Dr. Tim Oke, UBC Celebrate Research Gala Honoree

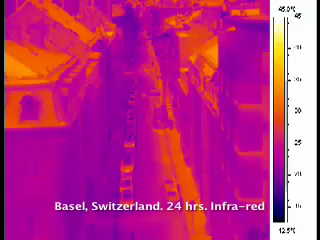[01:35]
On screen: scale bottom 12.5°C
where the Sun is going to be in the sky so that's going to set the kind of geometry
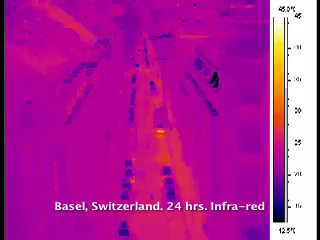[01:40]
On screen: scale bottom 12.5°C
of the spacing of the buildings away from the streets I think you should be thinking about the colors of the walls but also
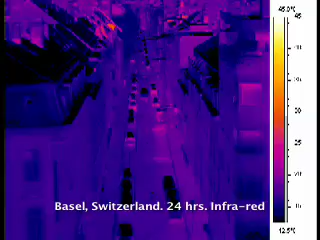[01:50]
On screen: scale bottom 12.5°C
particularly of the roofs which are the most active part for the Sun you should be thinking about